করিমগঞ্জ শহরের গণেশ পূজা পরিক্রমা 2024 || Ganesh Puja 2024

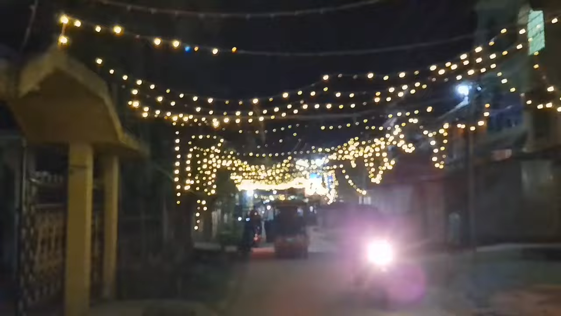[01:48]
তো চলো আমরা ক্লাবে যাই, গাড়ি সামনে দিকে ছাড়ি দিচ্ছি যাতে আমরা আপনারা লাইটিং উইটিং দেখাইতে পারি। আই গেছি ওখান দেখলা সমনি ক্লাব, অনেক সুন্দর প্যান্ডেল যেটার মধ্যে বাঁশ দিয়া ফিনিশিং দেওয়া হয়েছে।